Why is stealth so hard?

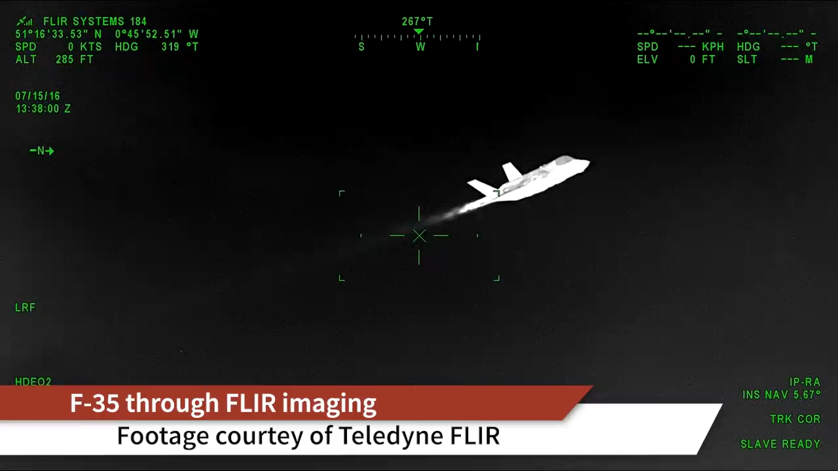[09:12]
The hotter something is, the easier it is to see, track, and potentially shoot down.
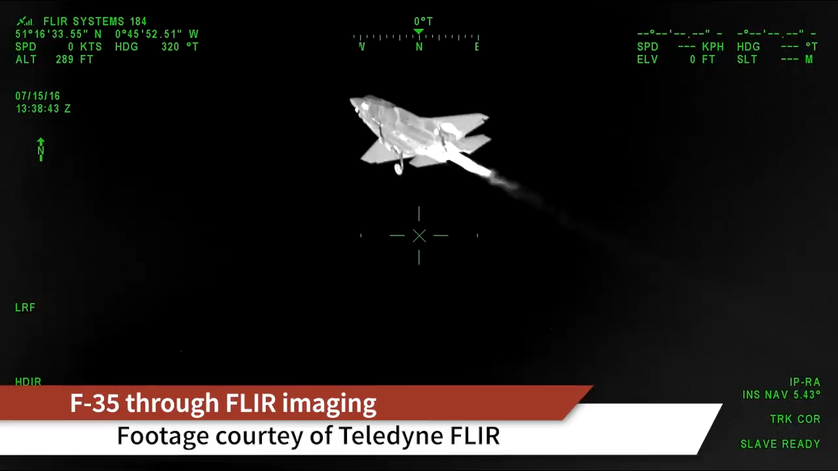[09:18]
The problem, of course, is that we power our stealth aircraft by mixing air with fuel and lighting it on fire.
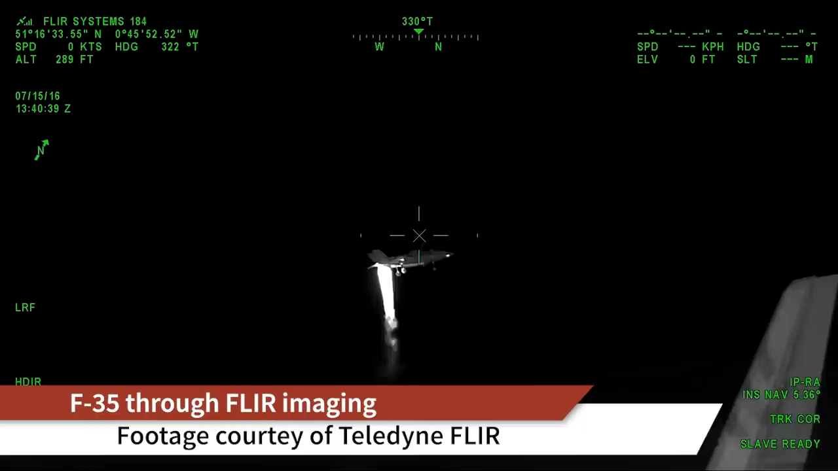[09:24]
And I'm sure you don't need me to tell you that the explosion that results tends to run pretty hot.